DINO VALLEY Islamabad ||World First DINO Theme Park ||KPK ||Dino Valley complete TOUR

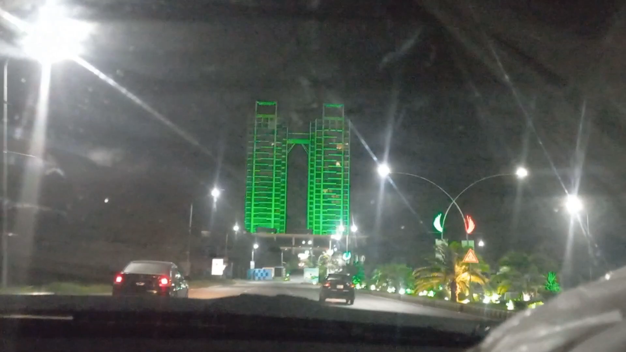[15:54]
और लास्ट हम ये ट्विन टावर्स के पास से अब बस आउट होंगे।